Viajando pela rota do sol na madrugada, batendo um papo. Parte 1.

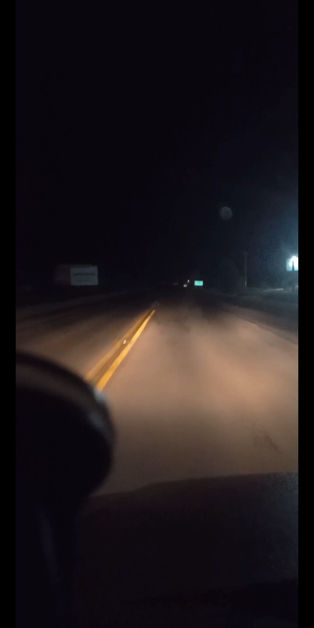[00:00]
Nós entramos na Roda do Sol, R453 Esses dois caminhões aí estão no veneno, tá?
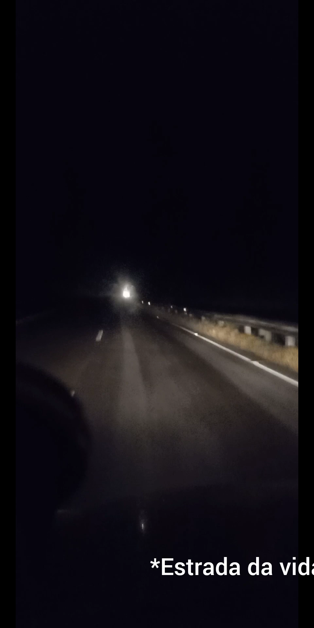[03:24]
E aí eu fiquei pensando nisso Ah, tá bem frio Bem frio Mas que bom que a estrada tá tranquila aqui A princípio vai ter uma buraqueira lá pra lá frente O pessoal falou que depois da serra Acho que a coisa tá crítica Vamos ver